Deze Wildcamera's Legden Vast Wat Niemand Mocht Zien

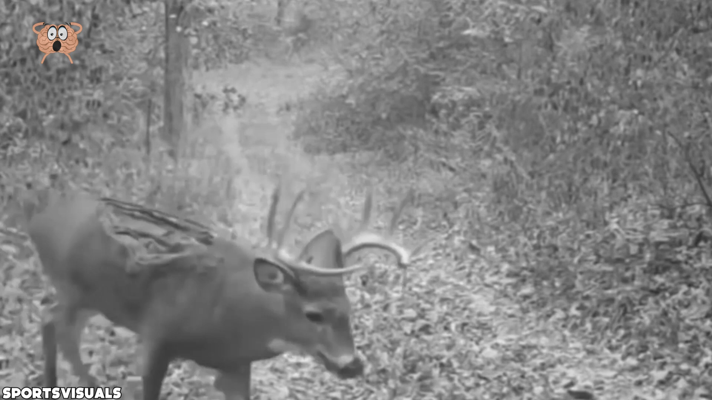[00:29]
Je ziet niet elke dag een hert zonder lichaamsdelen. De huid op de rug van dit hert is helemaal uit elkaar gescheurd.
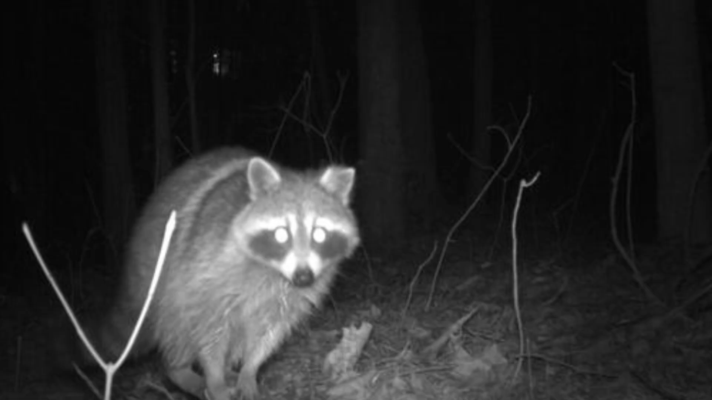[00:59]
Mollige wasberen komen goede dag zeggen.
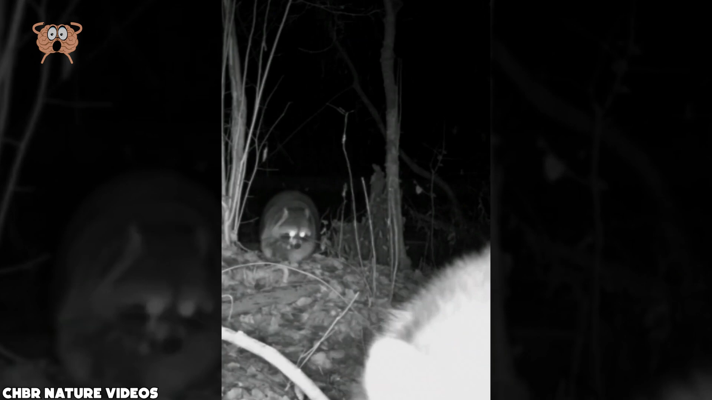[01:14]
Hij is zelfs zo dichtbij dat je zijn ogen, of liever gezegd één oog, van dichtbij kan zien. Dit is ongetwijfeld de eerste keer dat ze een camera zien, en ik weet zeker dat ze gefascineerd zijn.
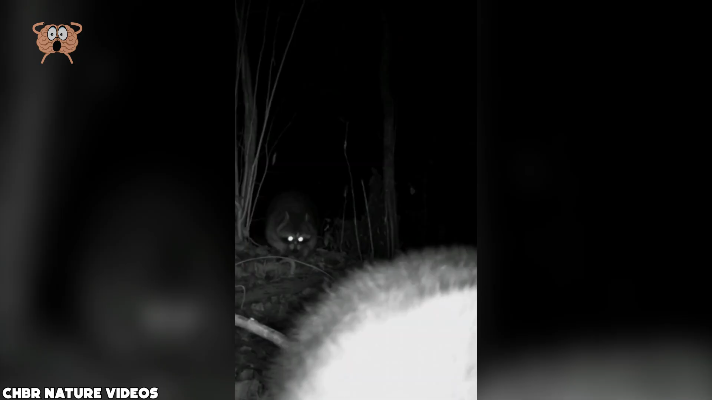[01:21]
We weten niet veel over deze wasberen, maar het is goed om te weten dat ze goed eten.
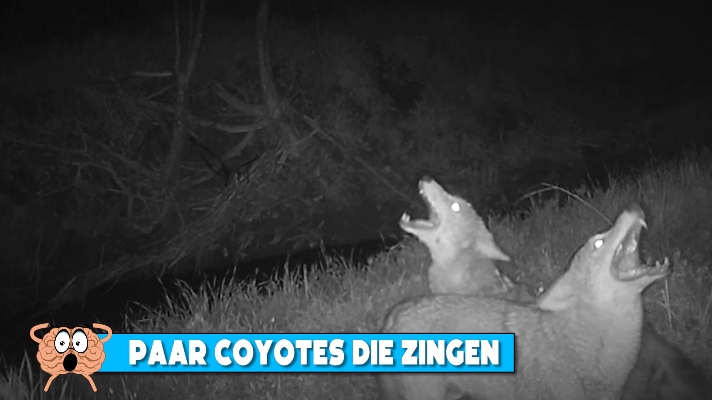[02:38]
Een wildcamera in de bossen van Irving, Texas legde een groep coyotes vast.
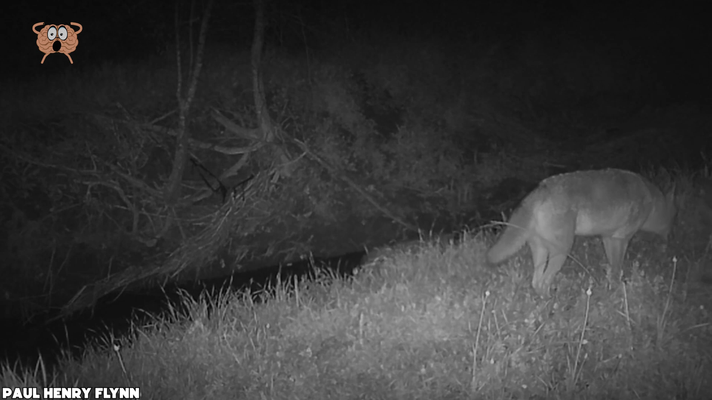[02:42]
Het is zo verbazingwekkend om hun gedrag op camera te zien. Je ziet hoe ze hun territorium afbakende en voedsel aanvoeren. Wat echt fascinerend is om te zien, is hoe een coyote van een lage rang een coyote van een hogere rang benadert.
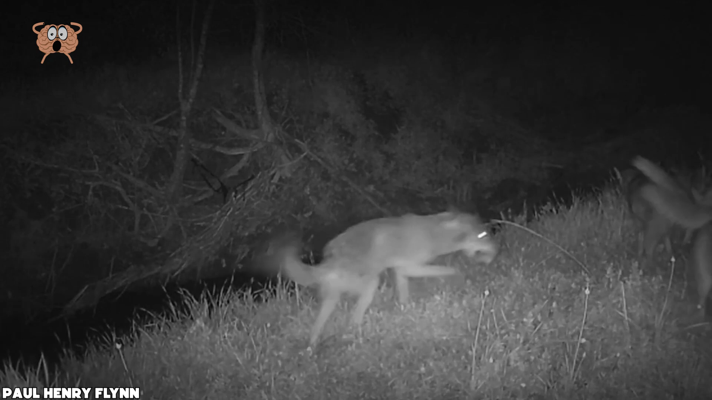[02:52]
Zijn staart en kop zijn naar beneden gericht, terwijl zijn oren naar achteren staan. Maar het echte hoogtepunt van deze camerabeelden is het gehuil.
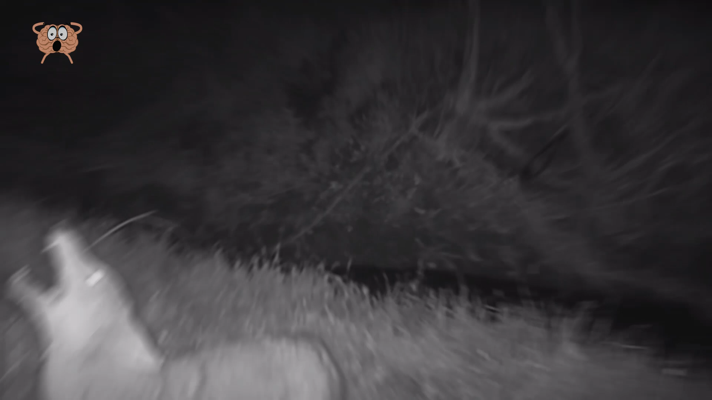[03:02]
Het klinkt beslist alsof ze een lied zingen. Waarom doen ze dat? Wat hebben ze gezien? Als je ideeën hebt, deel ze dan gerust in de comments. 6.
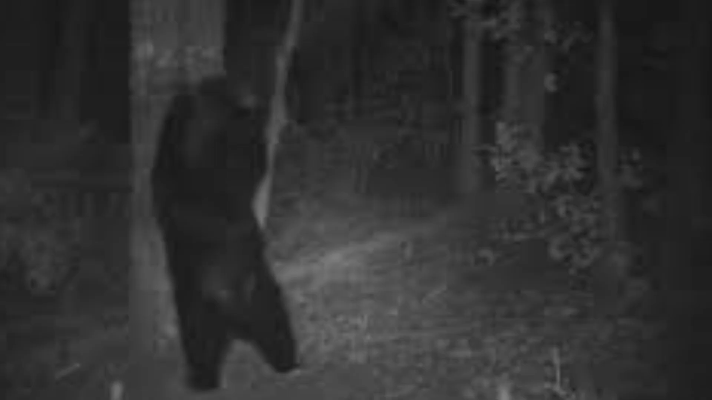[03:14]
Dansende beer Dit moet wel een van de grappigste dingen zijn die wildcamera's ooit hebben vastgelegd. Deze beer hier krapt aan zijn rug met behulp van een boom.
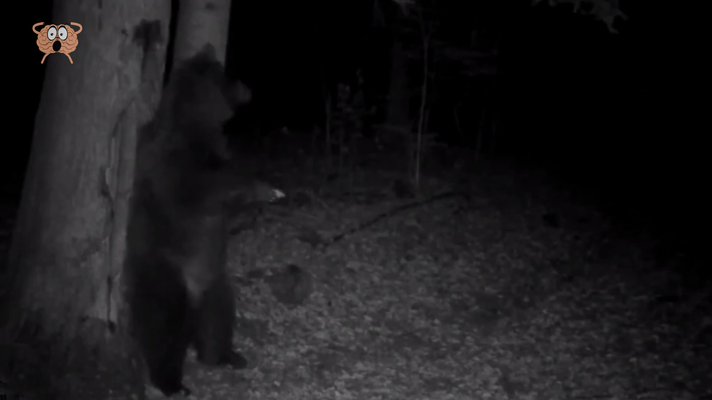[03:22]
Ik bedoel, daar zijn bomen voor toch? Maar zoals hij het doet, lijkt het wel alsof hij danst. Zoals ik al zei, dit is echt hilarisch. Eerst hadden we zingende coyotes en nu een dansende beer.
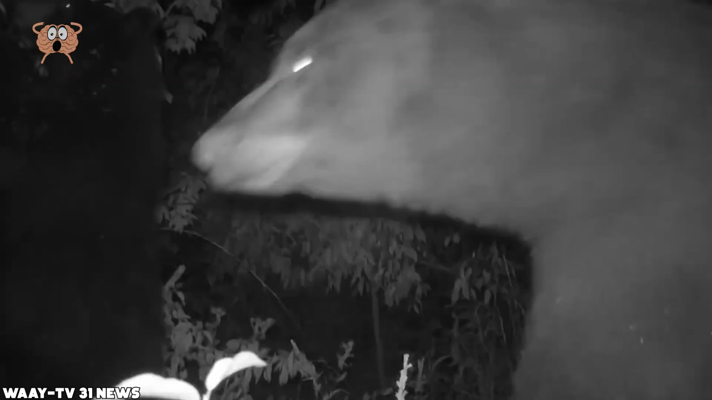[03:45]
Beer maakt selfies Een van de wildcamera's in de Boulder Open Space & Mountain Parks in Colorado legde ongeveer 580 beelden vast. Van die 500 beelden waren er 400 van een bepaalde beer.
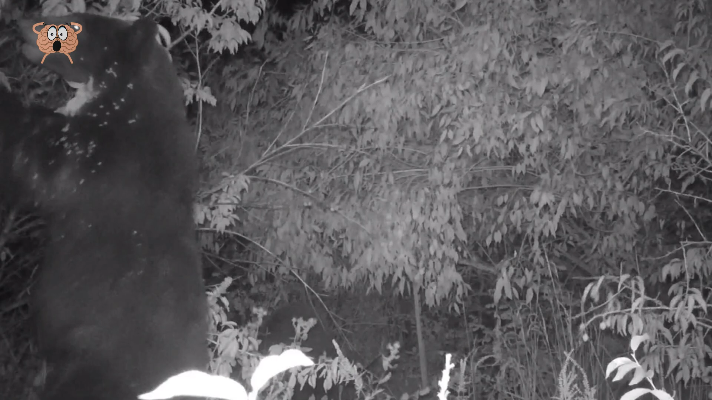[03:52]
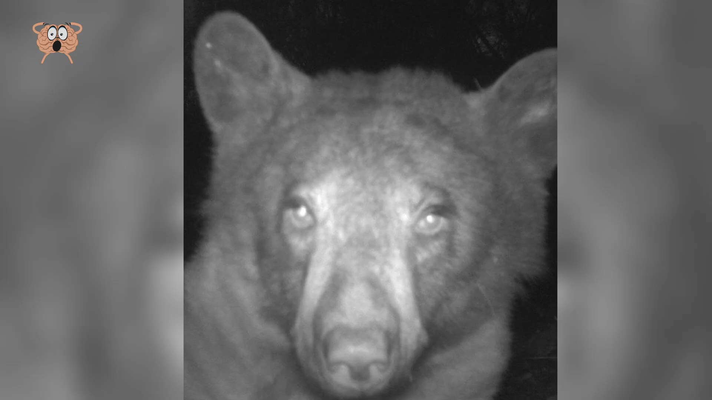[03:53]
Ja, dat klopt. Een beer nam daadwerkelijk 400 selfies. Het lijkt erop dat we hier een Instagram model in wording hebben. De beer nam verschillende poses aan. Er zijn volledige frontale selfies, profielen van de zijkant, noem maar op. Het lijkt alsof de beer probeerde een perfecte hoek te vinden. Is het gelukt? Nou, kijk maar eens naar deze selfies en laat het ons weten in de comments. Dat profiel van de zijkant is gewoon hilarisch. Wildcamera's leggen meestal beren vast die eten. Of, je weet wel, hun rug krabben. Zoals de beer in onze vorige video.
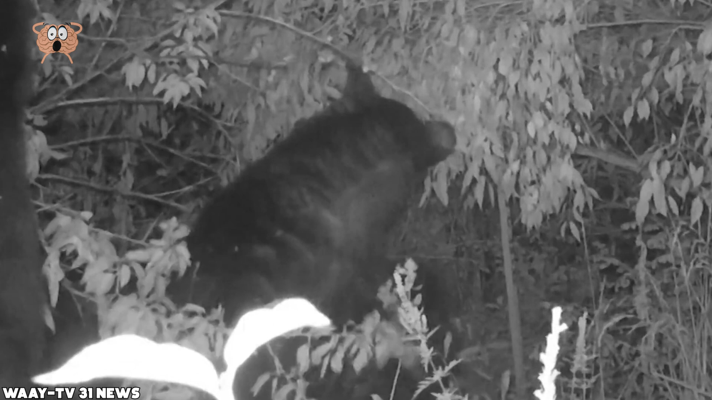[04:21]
Maar een beer die 400 selfies neemt, dat is echt uniek. 4. Bosvee valt camera aan.
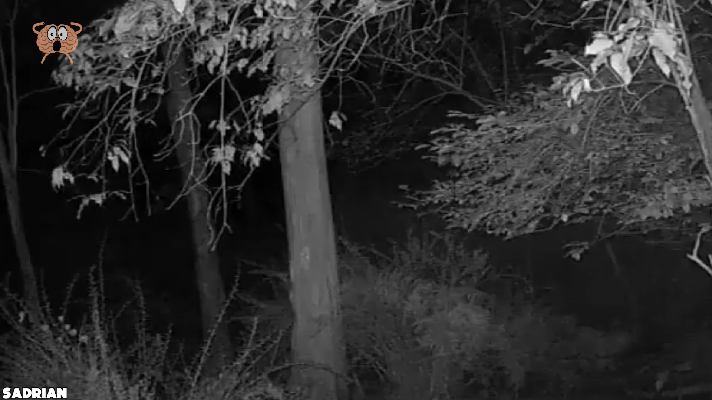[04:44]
Volgens de folklore leven veeën in de bomen en hun vleugels gaan op in het bladendek. Ik denk dat deze in de war raakte toen hij de camera zag. Dit is iets wat je zeker niet zou geloven als het niet op camera was vastgelegd. 3. Merkwaardig licht.
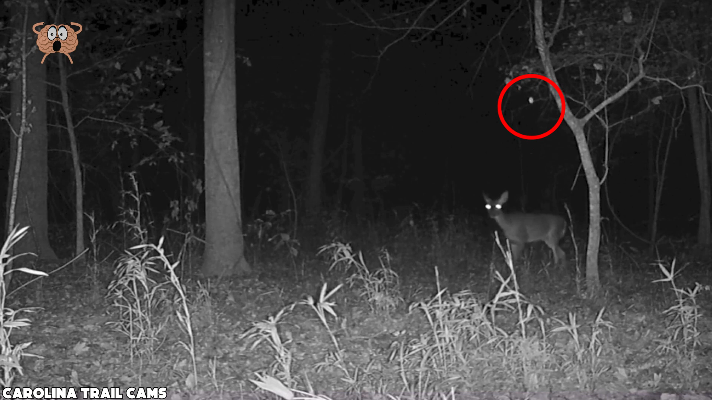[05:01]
Een man die met zijn wildcamera volgende bollen vastlegde, zei dat hij nooit eerder bollen had gezien die er zo uitzagen en zich zo gedroegen. Meestal ziet hij stofdeeltjes of insecten, maar deze waren anders. Op de eerste beelden ziet de bol er gewoon uit. Het lijkt op een insect of zo. Maar tegen het einde van de video valt het plotseling op de grond, wat gewoon vreemd is. De andere video is nog vreemder.
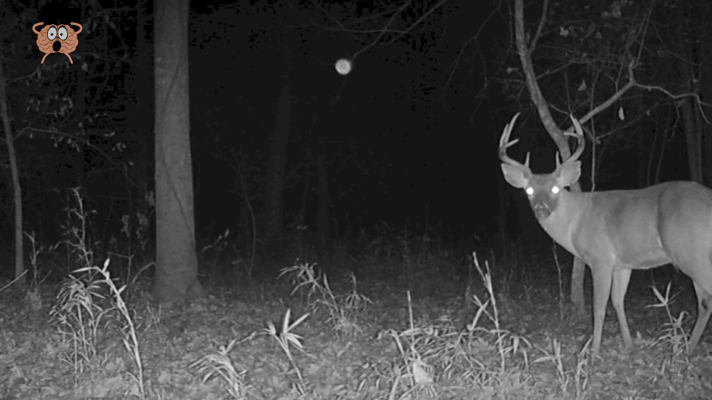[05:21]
Ook die toont een bol, maar deze is groter en op de een of andere manier helderder dan de vorige. Of enige andere bol die ik met een camera heb gezien. Het hert lijkt ook verwart. Ik weet niet zeker of het naar de bol kijkt of naar de camera. Maar toen gebeurde het vreemdste. Toen het hert wegging, volgde de bollet. Wat vind jij van deze bollen? Laat het ons weten in de comments. 2.